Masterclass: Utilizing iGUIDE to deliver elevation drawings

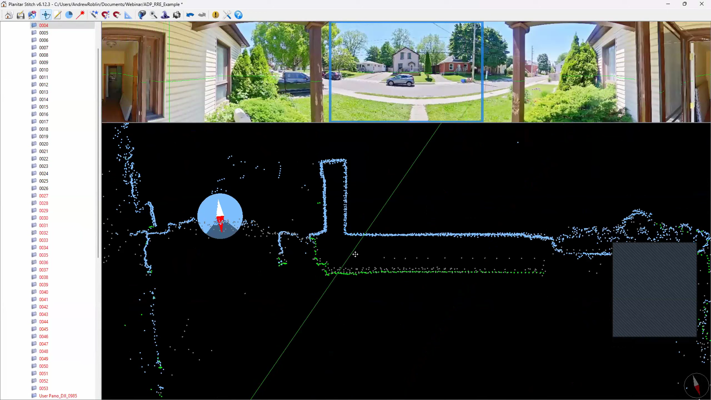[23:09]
So your topology or elevation changes become important,
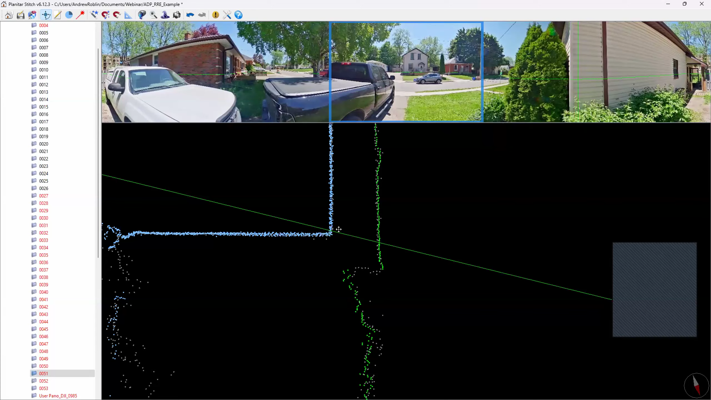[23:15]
but not as critical as your indoor stuff. So you just have to be clever. This was a really difficult property because of the elevation change from the front yard to the backyard and the steps going down that the elevation in the back property. There's it's just not it's not easy. You just have to take your time and do it and get it aligned as best as you can. But just knowing well that it's for the wall thickness calculation
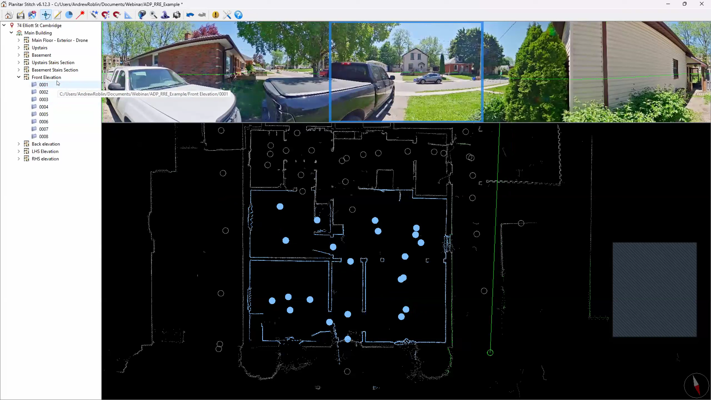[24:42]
Let's get through the vertical stuff outside and then we can come back and loop back on that. That sounds good. And this may actually answer Paul's question with regards to verticals. And this is why organizing the data is crucial. So creating a separate floor for front elevation, for example, we're going to see here that at the front door or the front entrance of the home, we've got our camera on the side. You can see the shadow here. So we're going to be taking our vertical scans. So we do that. You can see that we're capturing the LiDAR data here. And then we're going to move further back. You can see the LiDAR data again, capturing more data here, moving further back, and we're going to try our best to follow a straight pathway back.
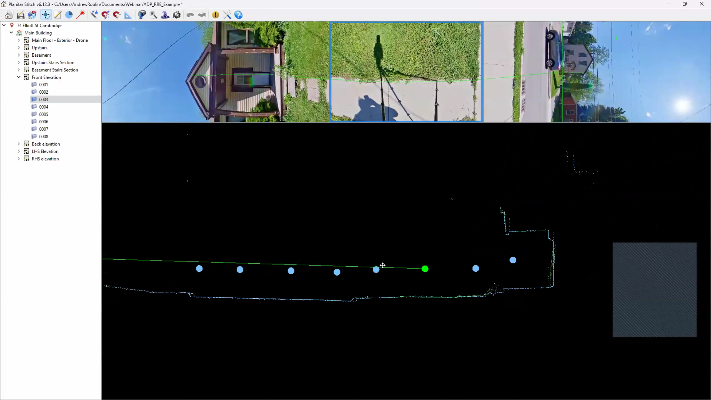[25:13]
And you can see the LiDAR data here in stitch. And we're going to continue back.
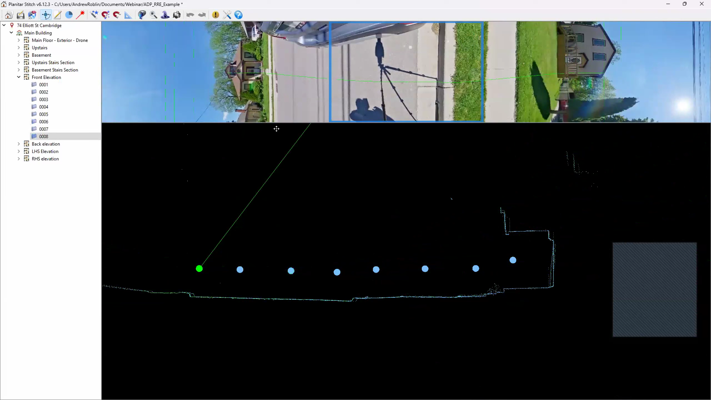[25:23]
And that's going to provide you the front elevation here. Now we're going to go to the back elevation. Same concept.
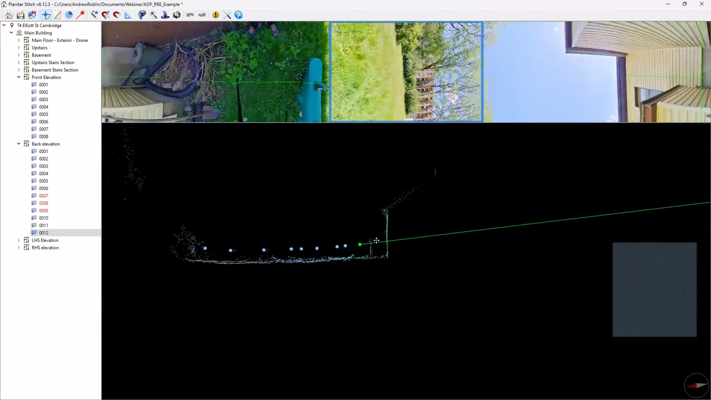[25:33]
Start at the closest point of the home here. And then we're going to work our way away from the property. Again, following as much of a straight line as possible.
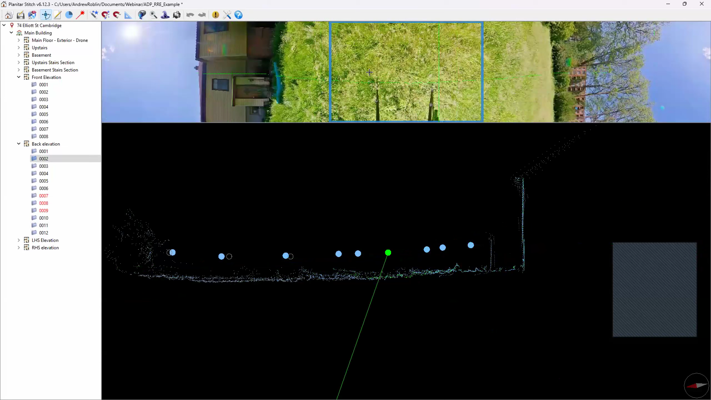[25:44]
The visuals I know can be a bit disorienting, but mostly the LiDAR data is what's crucial here. Okay.
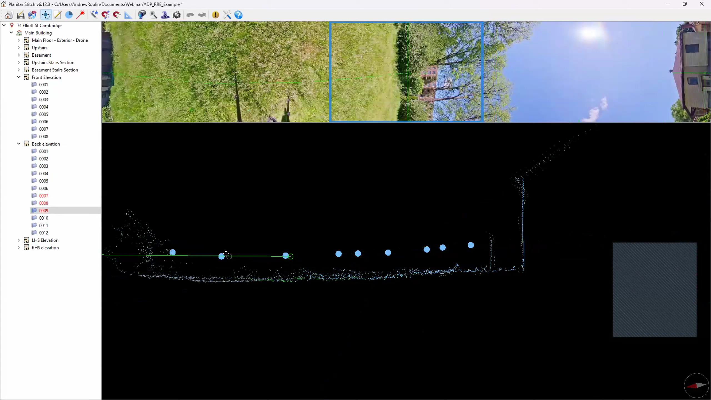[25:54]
And then we're going to do the same thing for the left side of the home. So you're going to create a separate floor and that's, that's pretty crucial so that you don't have to run into any alignment issues. And you're going to see here that the LiDAR data is hitting the Easter Ops here
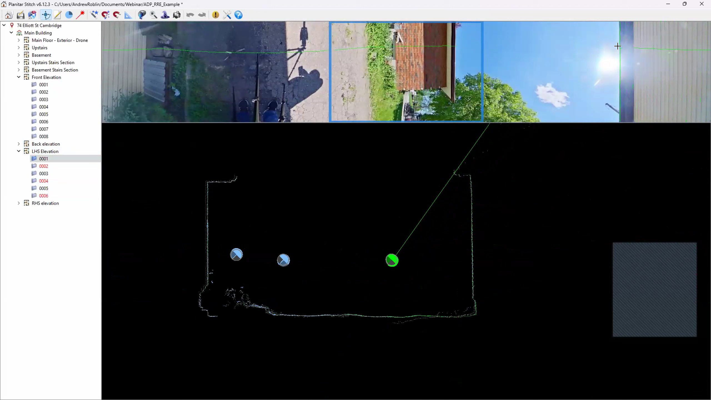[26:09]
and you move further back and
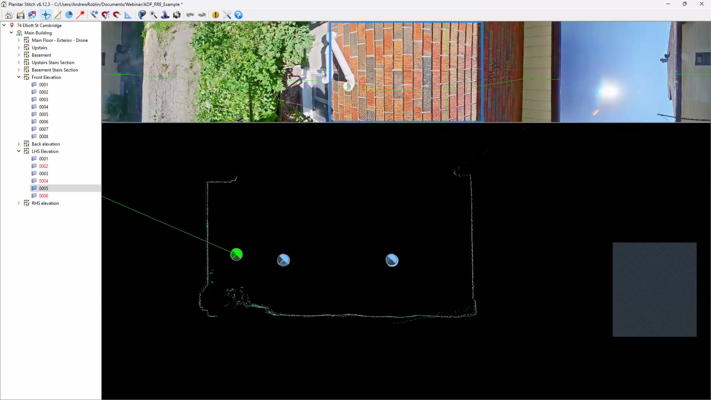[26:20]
the same thing for the right side. So organization of your data is probably the most important next to, of course,
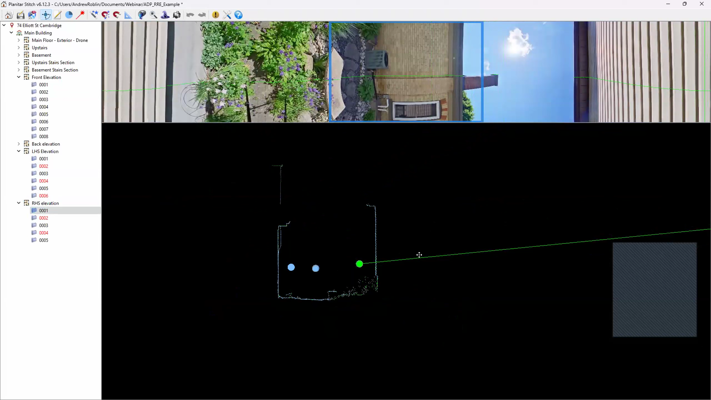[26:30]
you know, adjusting for any sort of a fluctuation when you're capturing it on the normal sense and making sure that the tripod is a course level as possible. I'm just checking all those questions there. If possible, if you post your questions in the Q and A, it just helps Rob and I keep them organized so that they don't fall off the radar here.
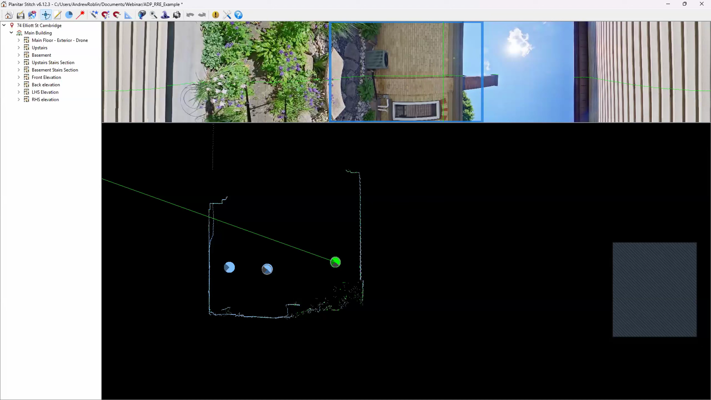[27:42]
this and that off of the photos. The most important thing is the alignment of the LiDAR data because we're able to pull the measurements we need off of the LiDAR data. So you're kind of swapping that the LiDAR data is becoming more important during these operations than the visuals
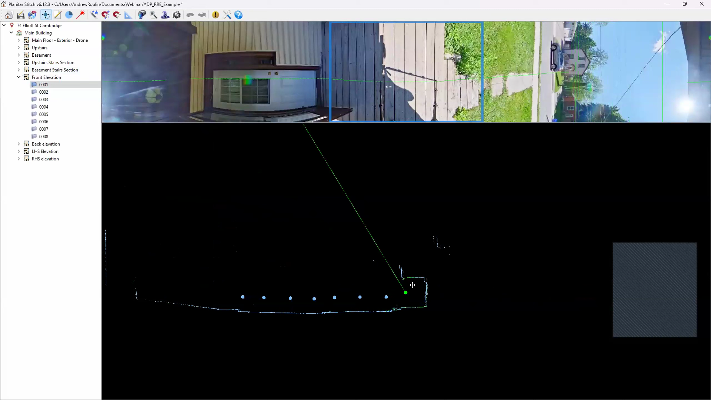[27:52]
and it's just allowing us to feed the drafting team the cross sections they need in order to draft the property. Very good. Clinton, to your question, is there any way to see the green line here that you see in stitch in survey? Unfortunately, not. So keep in mind, you were showing it a bit earlier,